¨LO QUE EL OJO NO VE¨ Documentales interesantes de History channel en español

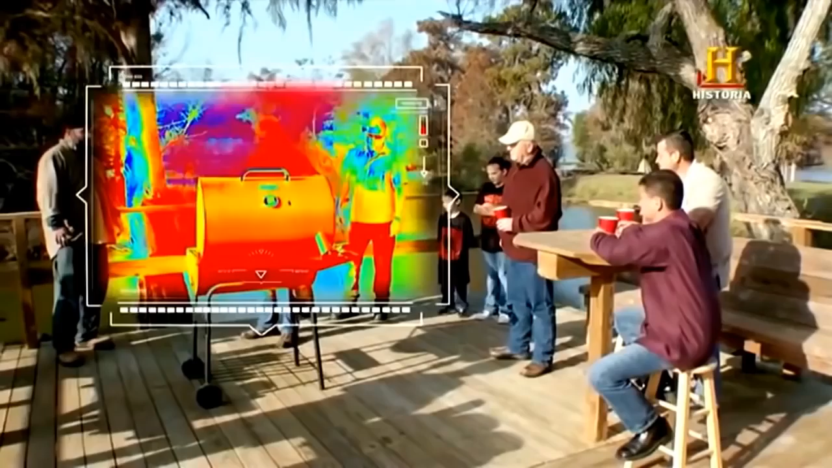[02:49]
Pero ahora, mientras la parrilla emite oleadas de calor infrarrojo, se está produciendo una gran matanza.
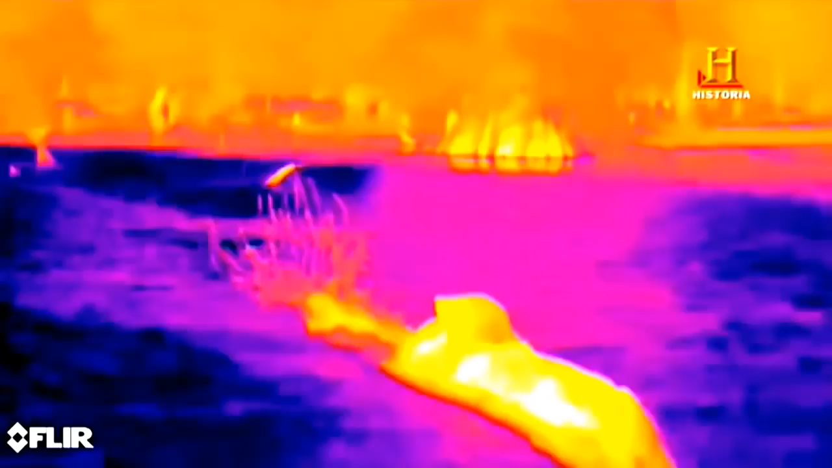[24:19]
Está regulando su temperatura corporal. ¿Es muy eficaz para captar el calor? Extremadamente eficaz.
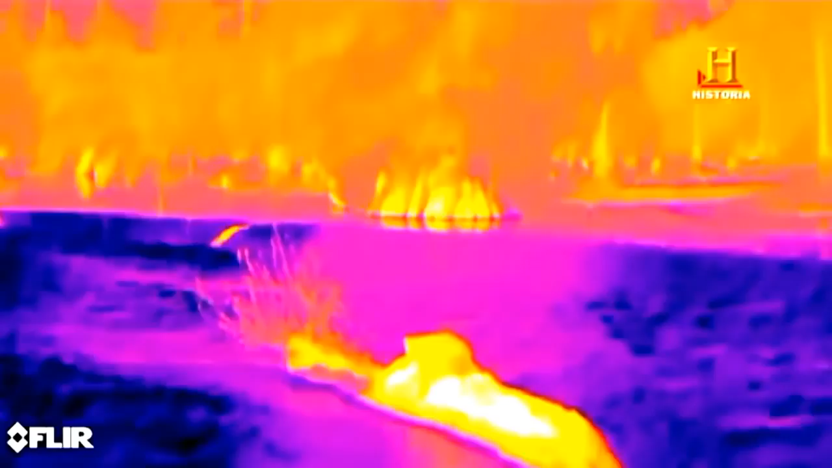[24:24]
Los caimanes son ectotérmicos. Su temperatura corporal depende de la temperatura del ambiente donde se hallan.
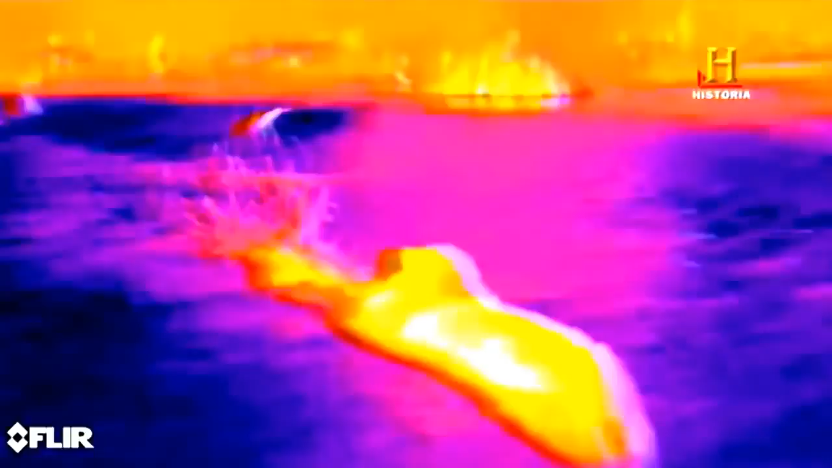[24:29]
Totalmente invisible para nosotros, la luz infrarroja forma parte del espectro electromagnético que nos baña en todo momento de nuestras vidas.
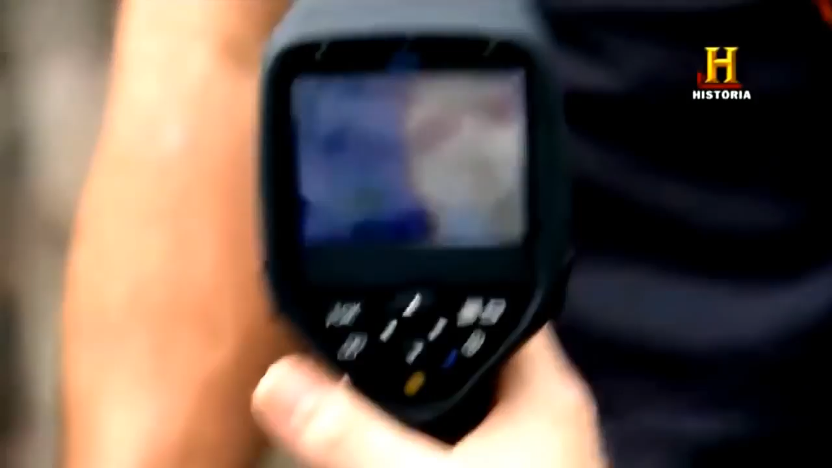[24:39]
Pero la fracción de ese espectro que podemos ver, la luz visible es casi inconcebiblemente pequeña, menos de un uno por mil millones.
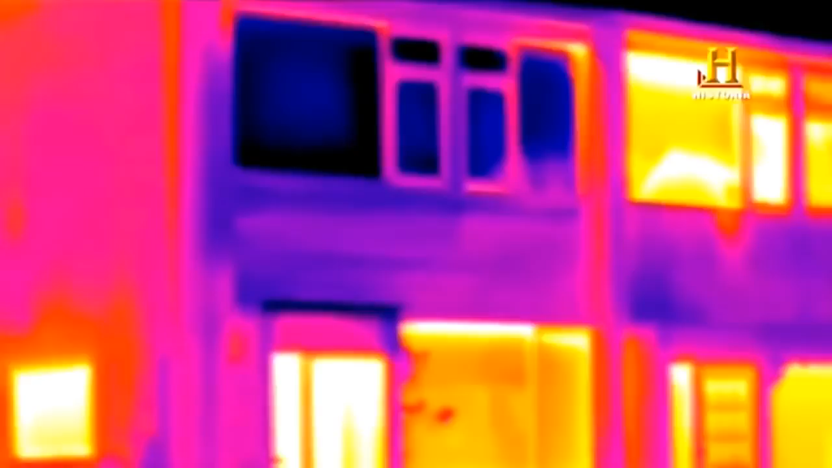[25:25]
o la pérdida de calor que sufre una casa cualquiera.
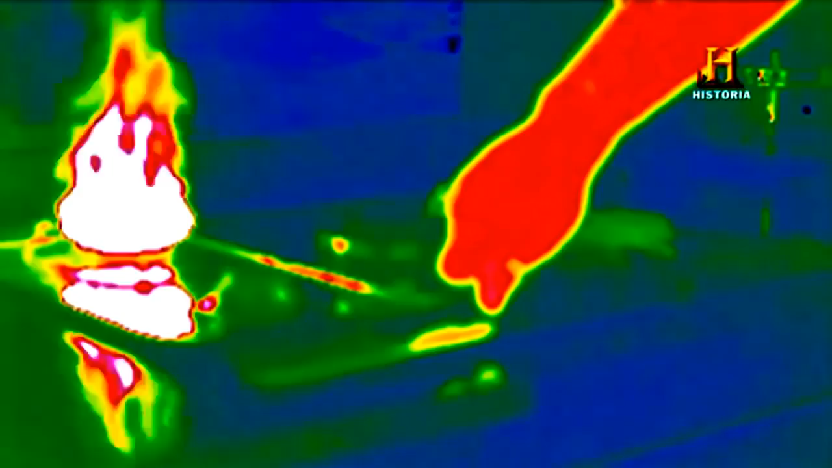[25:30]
Los infrarrojos nos muestran incluso la realidad invisible de lo que ocurre cuando encendemos el fuego de una cocina
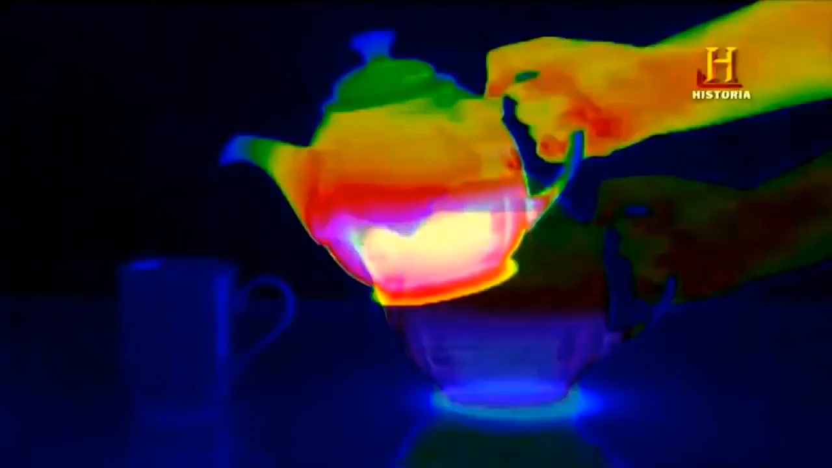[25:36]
o nos permite ver cómo el calor del agua hirviendo se extiende por una taza.
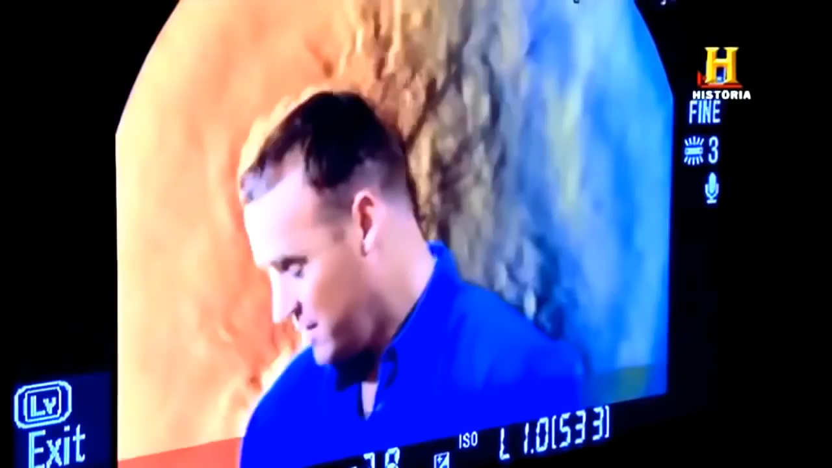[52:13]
¿Y qué ocurre cuando introducimos el calor extremo? Tengo aquí un encendedor.
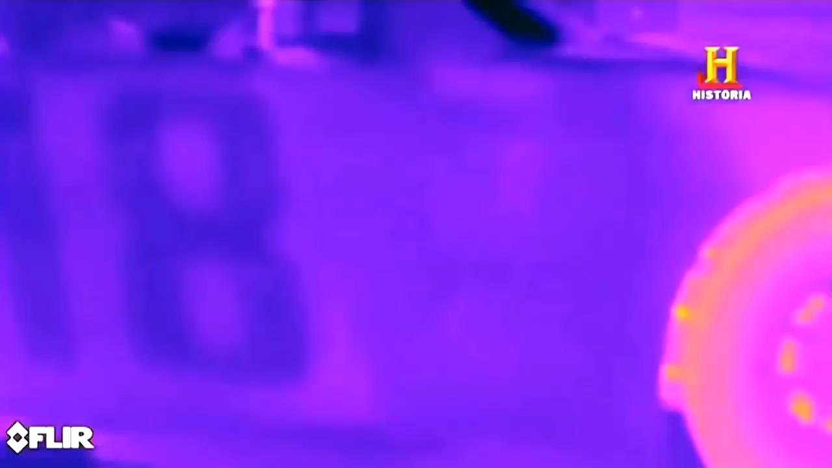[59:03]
Y esas cámaras abren una ventana espectacular a lo que
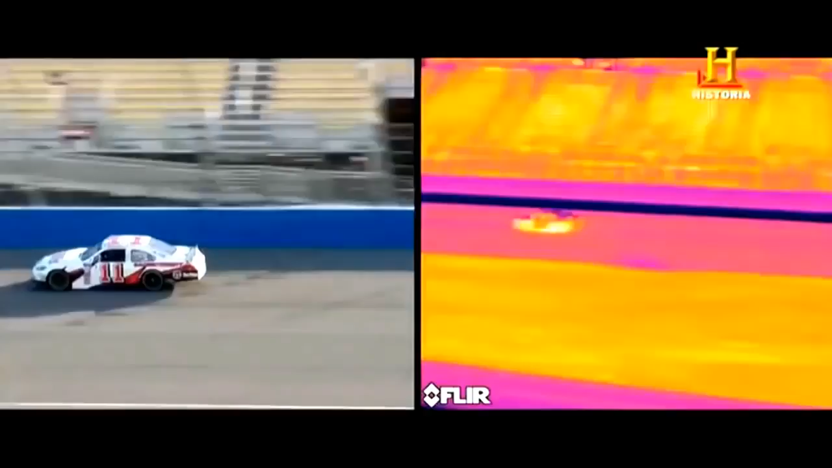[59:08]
de verdad está pasando detrás del volante y debajo del capó. Lo que nos lleva al número 12 de nuestra lista. La termodinámica de las carreras de coches. Todo resplandece en un patrón térmico que nuestros ojos no perciben.
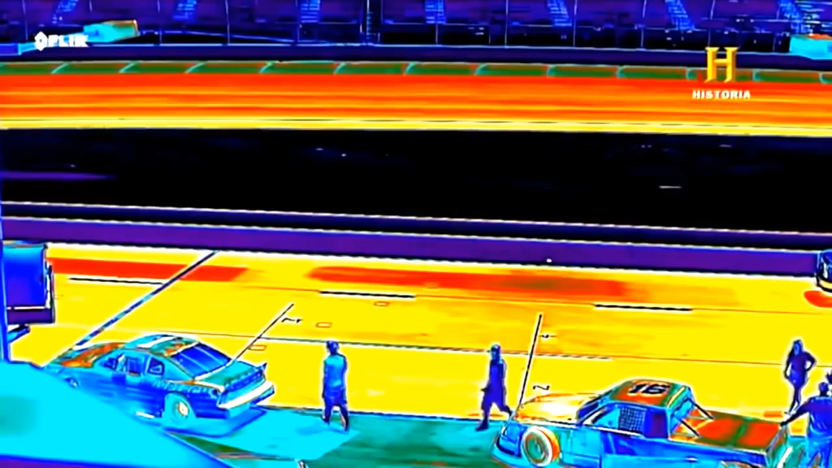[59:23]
Las zonas amarillas y rojas son zonas de calor. Las zonas azules son más frías.
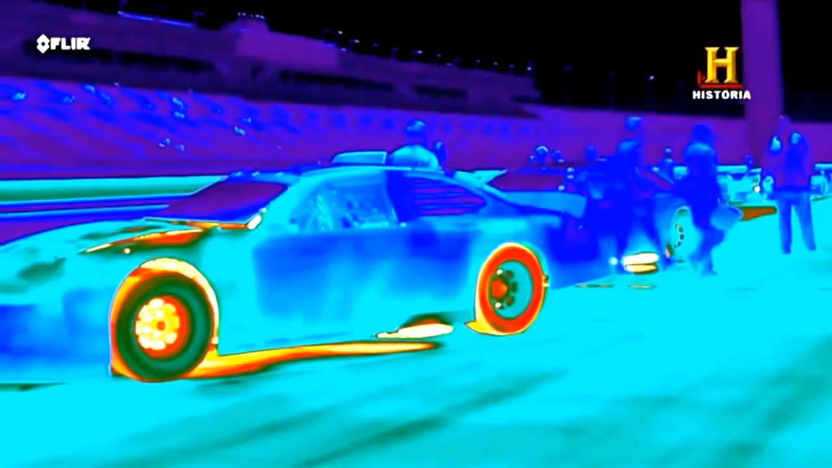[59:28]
La parte inferior del coche irradia un calor intenso sobre la pista iluminándola.
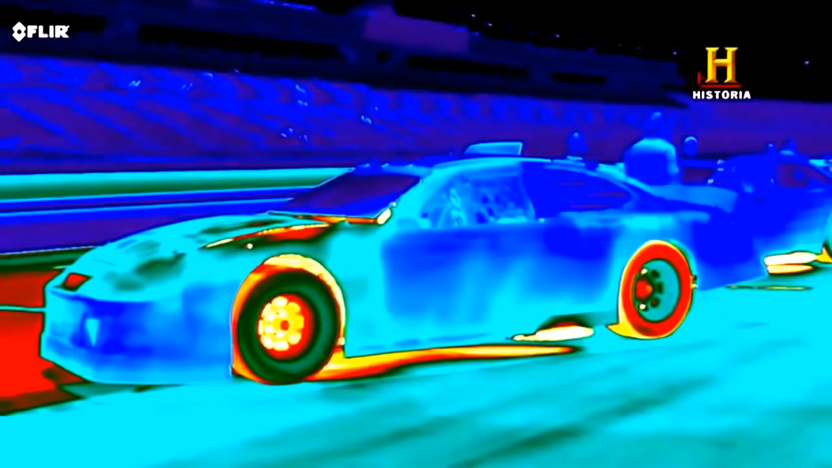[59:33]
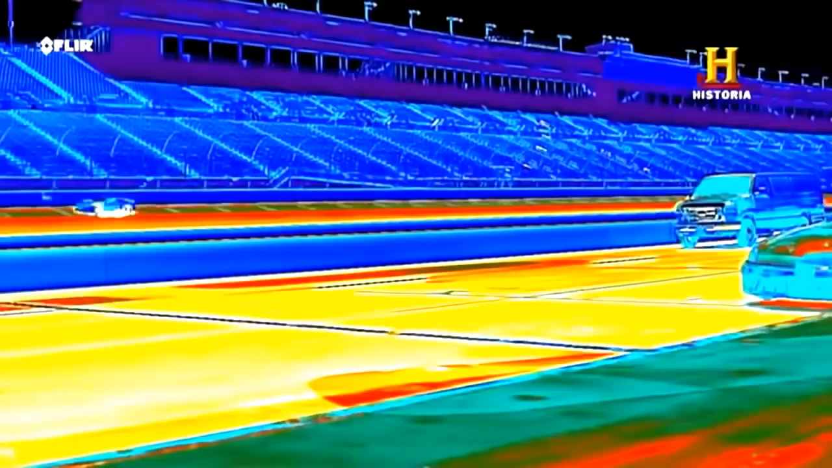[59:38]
La propia pista resplandece debido al calor de los neumáticos en claro contraste con el azul frío de las gradas.
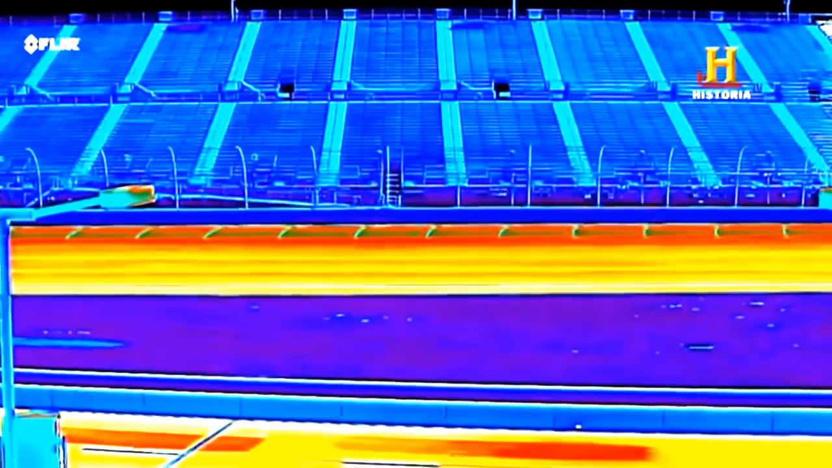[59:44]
Y a 37 grados el calor corporal de la gente
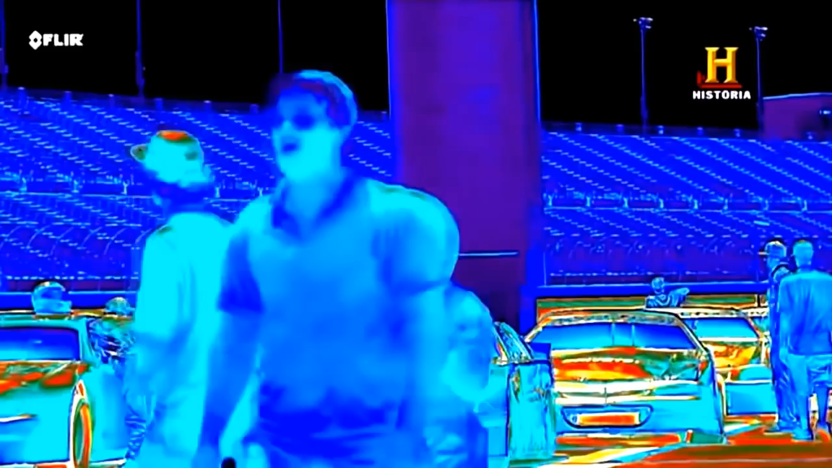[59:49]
apenas destaca frente a las carrocerías de los coches mucho más calientes que irradian un patrón multicolor de infrarrojos.